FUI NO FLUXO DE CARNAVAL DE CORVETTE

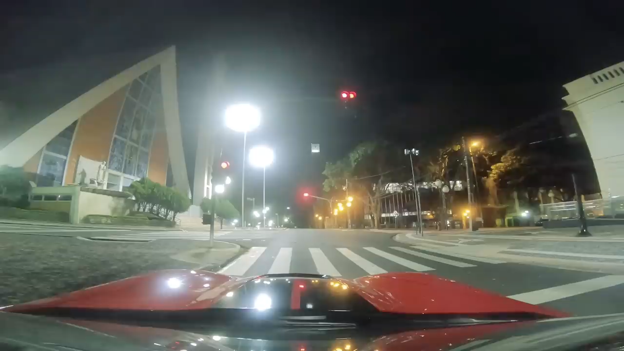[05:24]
Esse é o centro de Londrina Tava prometendo carnaval aqui no centro E o centro tá assim, ó Ó Passou um carro Pelo menos não tá deserto, né?